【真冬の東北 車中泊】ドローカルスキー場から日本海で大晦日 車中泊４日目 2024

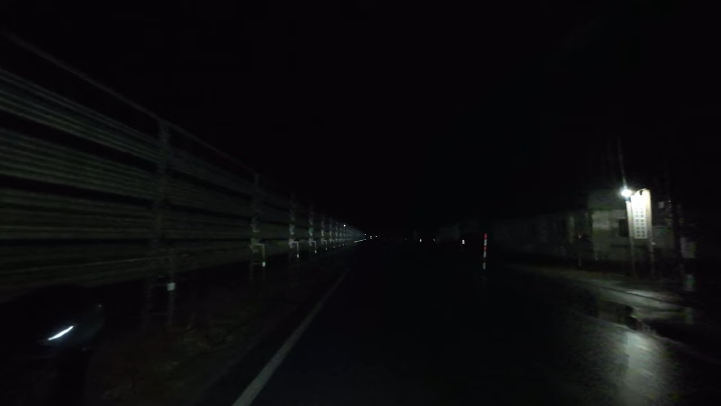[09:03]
景色が昨日までとはなんで一変しましたね今夜の寝床はこの先にありますあれでも行けないもんね